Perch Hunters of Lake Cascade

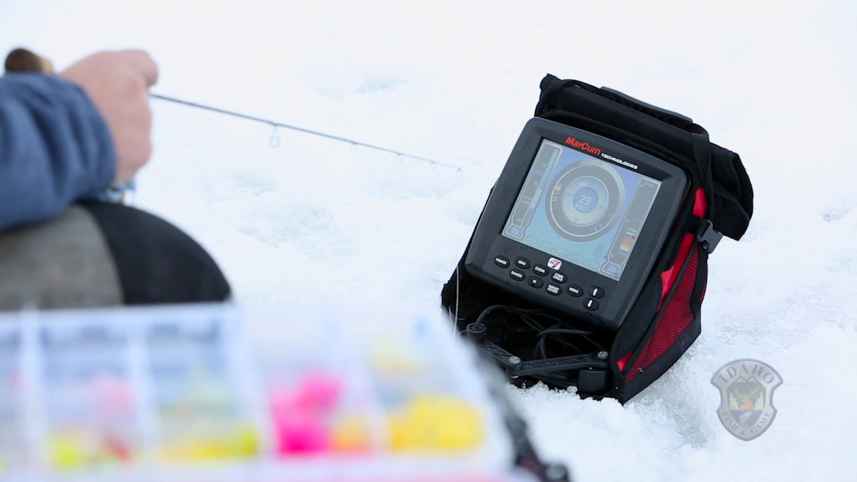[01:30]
so, you see that line moving up and down? Right here, you can see it here and here. See that? Yeah. That's my lure. See this little green line here? That's a dink fish coming up to check it. So it'll tell you, it'll mark your lure, and it will mark the fish, and the fish, depending on the size, will make it, you know, the mark will get bigger. You want a big fat red mark, that's a big one coming in. So there's a fish coming up to look at this.